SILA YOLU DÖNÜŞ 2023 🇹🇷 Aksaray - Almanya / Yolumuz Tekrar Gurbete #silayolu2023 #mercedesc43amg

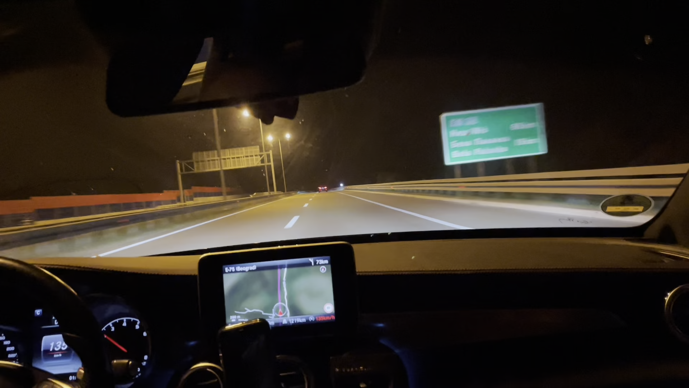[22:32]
Yolumuza devam ediyoruz. Yollarda kalabalık değil, iyi. Yolculuk iyi gidiyor. Bağış kontrolünde bir sorun olmadı hiç. Bağışları açtılar, geri kapattılar.